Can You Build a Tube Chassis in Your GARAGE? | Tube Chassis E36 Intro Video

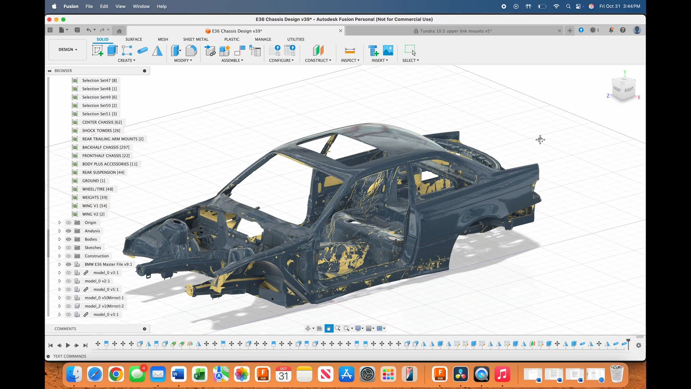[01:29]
From there I used the 3D scan to reference the body and build the chassis to those constraints.
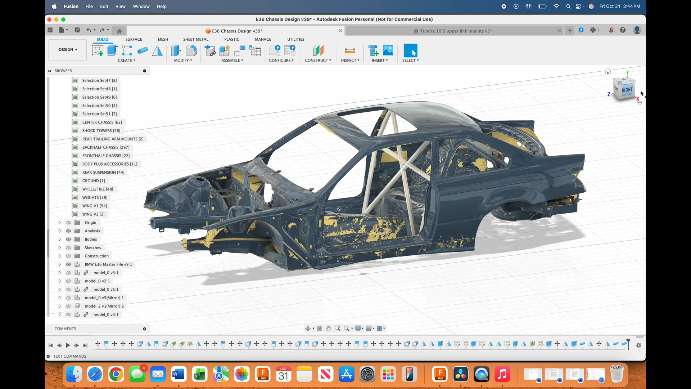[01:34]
I built the E36 chassis in steps. I started with the center first making the main
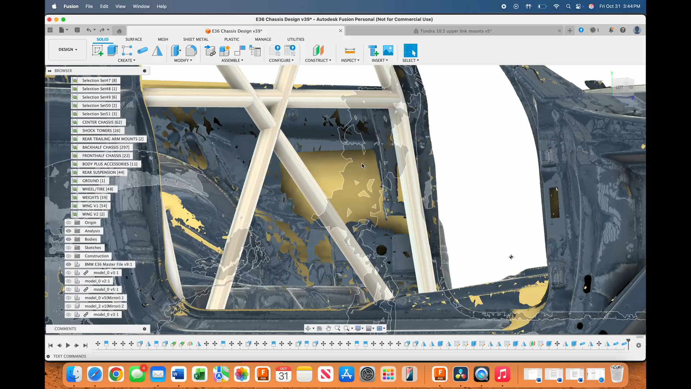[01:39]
hoop and then the floor and then the A pillar and then once I had the center of the chassis done I worked forwards and backwards from there building the back half and the front half.